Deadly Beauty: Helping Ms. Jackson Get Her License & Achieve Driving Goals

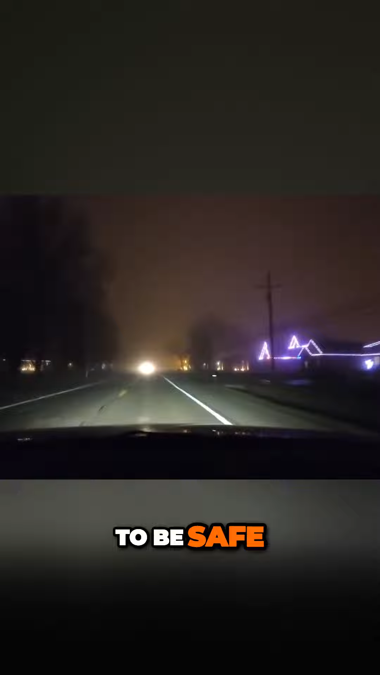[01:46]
and I want to help all of you reach those goals through you know good tutorials real-life tutorials like it's a really foggy night I'm gonna put on high beam see you can't see you